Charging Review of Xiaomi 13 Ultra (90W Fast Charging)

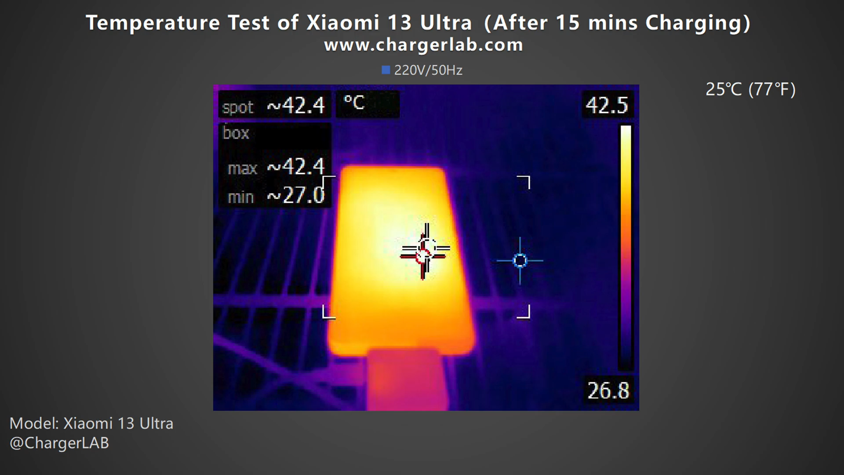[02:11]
On screen: spot 42.4°C, max 42.4°C, min 27.0°C, scale top 42.5°C, scale bottom 26.8°C
After 15 minutes of charging, the maximum temperature on the front is 42.4
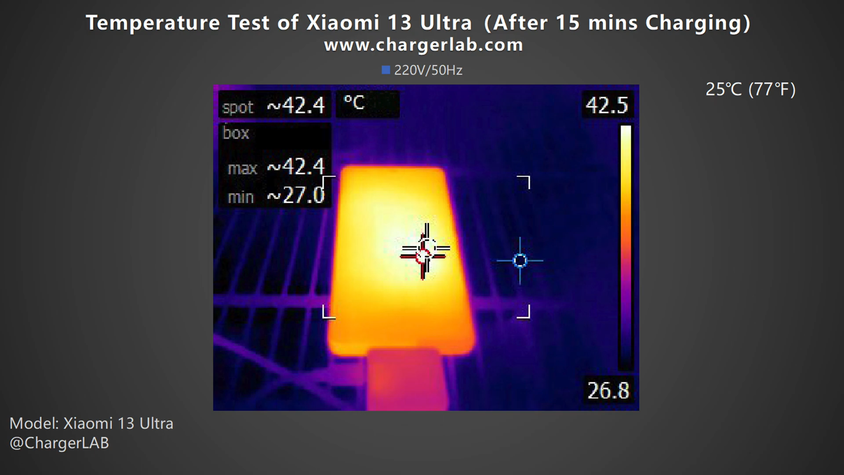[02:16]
On screen: spot 42.4°C
degrees Celsius and 44 degrees Celsius on the back.